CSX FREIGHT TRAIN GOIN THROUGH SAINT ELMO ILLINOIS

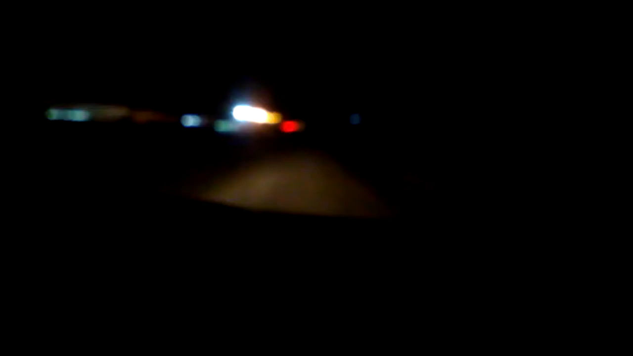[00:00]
All right, we got a train coming in. I haven't seen the engine yet. Where's he at? It's already went through, has it? No. Why is he... There he is. He is. What is that thing? Uh... CSX engine. Can't see the numbers. I apologize for that. This is a...
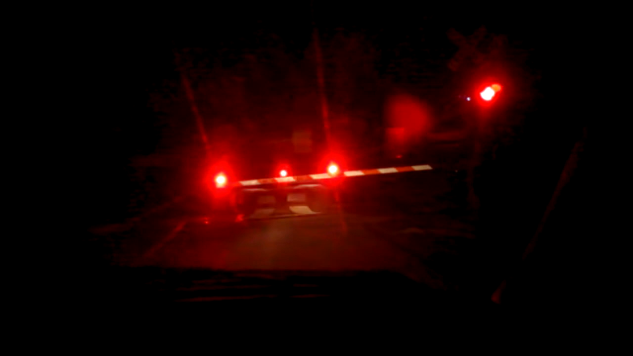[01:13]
At least he's moving fairly quick. I don't think so. Is that them behind us? I don't know. I can't tell. No, that's an S10 Blazer or something.